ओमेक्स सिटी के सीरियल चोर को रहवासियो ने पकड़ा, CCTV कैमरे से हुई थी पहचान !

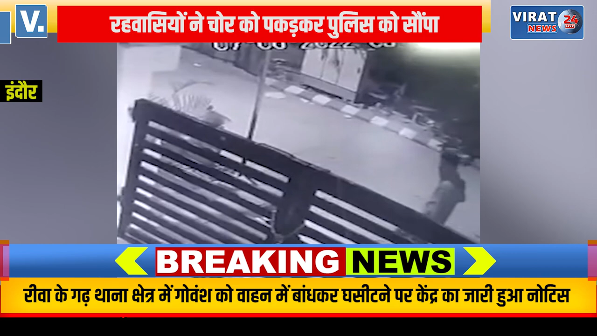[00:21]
सिक्योर्टी गार्ड ने अंजान लोगों को घुमते देखा और उनसे पूछताच की संका होने पर गार्ड ने रहवासियों को रात का घटना क्रम और अंजान लोगों का हुलिया बताया